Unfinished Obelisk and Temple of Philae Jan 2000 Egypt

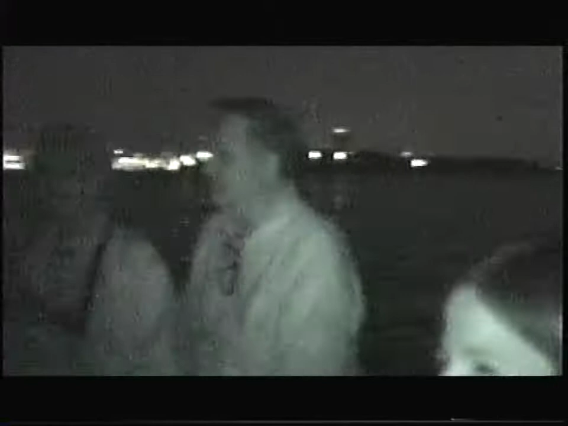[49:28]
That's so cool with the night vision.
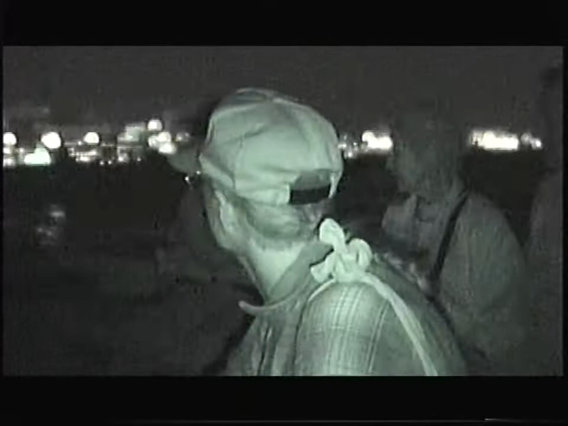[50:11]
It's a night vision on this one.